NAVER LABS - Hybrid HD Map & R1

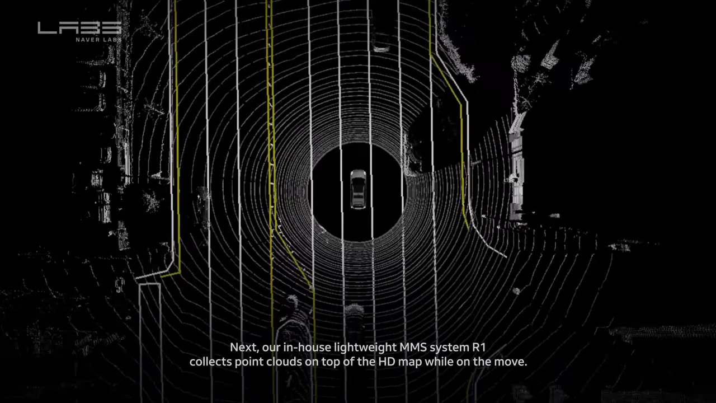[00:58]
Naver Labs is developing centimeter level
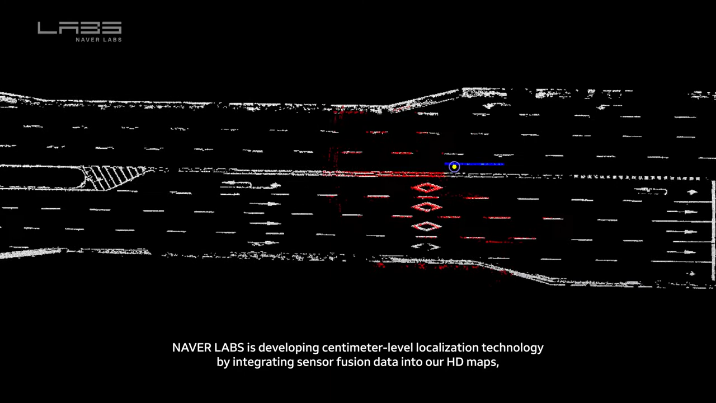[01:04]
localization technology by integrating sensor fusion data into our HD maps for use in areas where high-rise buildings interfere with GPS signals.